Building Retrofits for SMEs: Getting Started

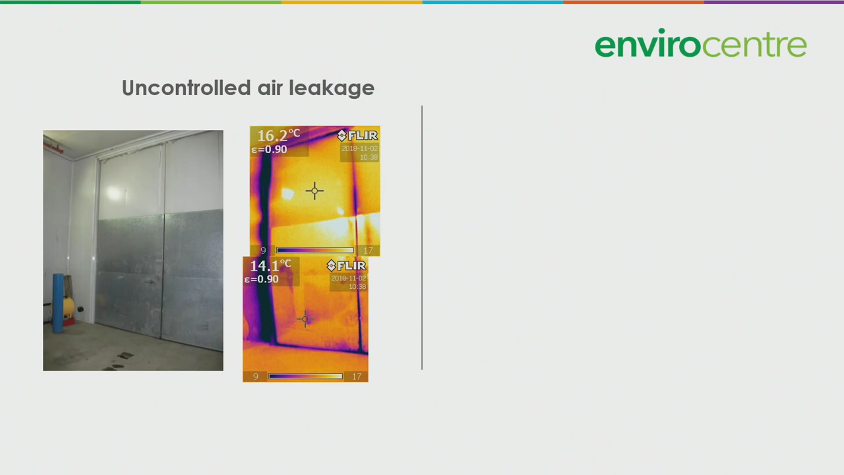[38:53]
It's large enough to drive a truck through. On the right-hand side, we can see the infrared images and that was while the building was depressurized. The dark areas show where the air leaks are, which are at the perimeter of the door. We can get reductions of 10% or more depending on the situation. Air leakage testing will tell you where and how much. Envirocenter can help you out there. You would want to air sail the gaps, cracks, and openings, and weather stripping. You would want to do, in this case, they would want to upgrade their weather stripping.
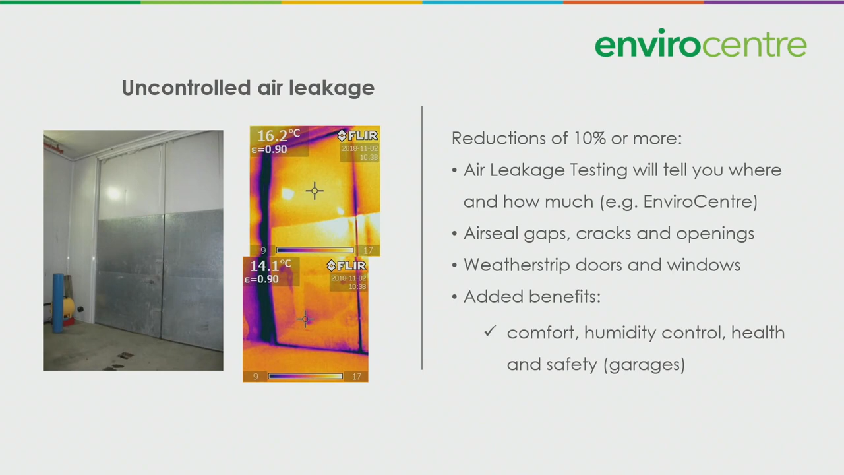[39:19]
Added benefits, comfort, obviously, humidity control. If your building is really leaky, it tends to be really dry in the winter because our outside air is dry and we're bringing that in all the time. So the building will not be as dry if you're more airtight. Also, health and safety. If you have an attached garage, for example, you're not going to be drawing air in from that. Or if you have typically idling vehicles in your laneway, you won't be drawing air, exhaust air in from those areas.